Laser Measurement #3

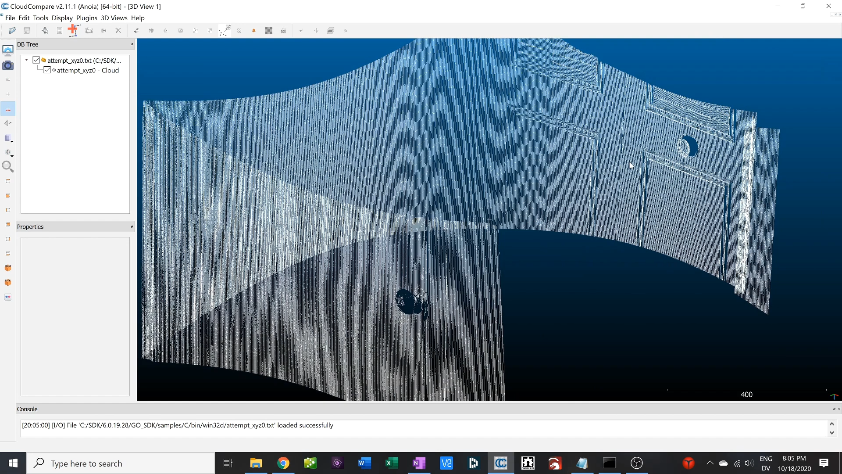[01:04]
We've got our doors over here, you can see the louvers, things seem reasonable,
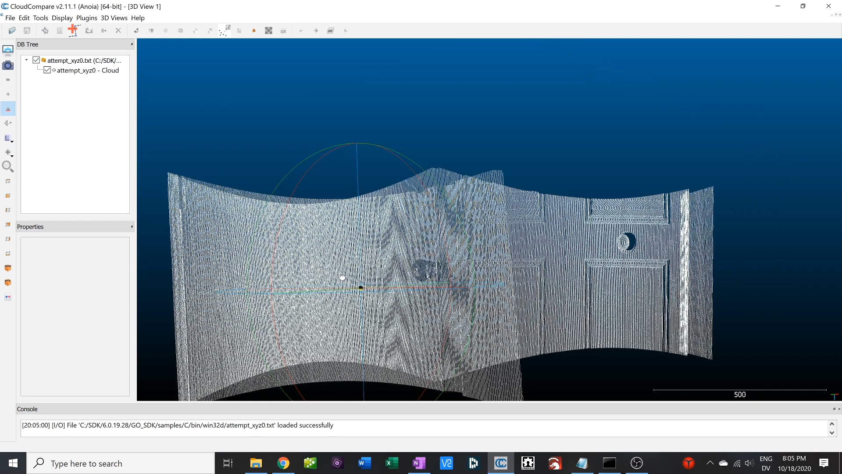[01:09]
got some weird artifacts on that door handle there because it was shiny.
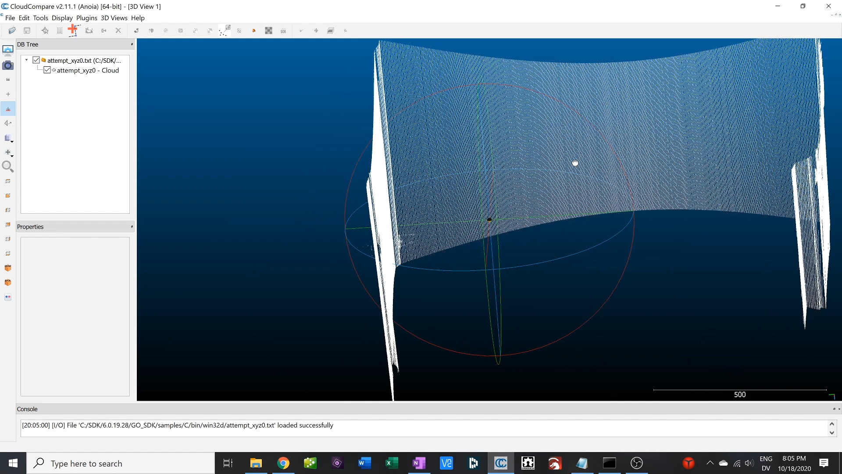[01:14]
I'm just using the fixed exposure right now. I think some of that can be addressed or at least filtered out when you get a little more sophisticated.